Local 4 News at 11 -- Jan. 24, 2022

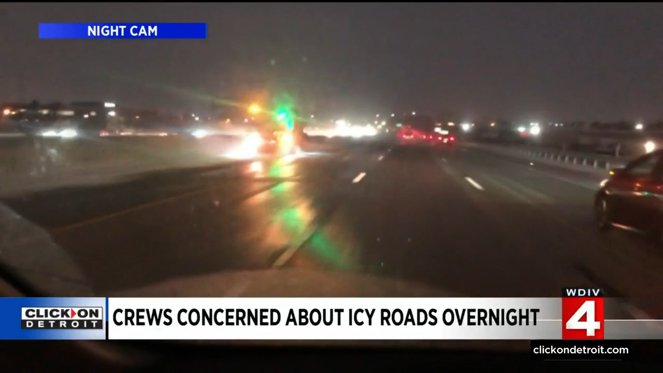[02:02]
But the damage is done. The roads are now wet. And there's concerns there will be a big problem come the morning rush. The snow started tapering off around 9 o'clock this evening in Shelby Township, leaving a blanket of what my neighbor called Christmas snow. Very picturesque and super lightweight. And crews have been out all evening, pushing, shoveling, and plowing the sidewalks in the neighborhoods.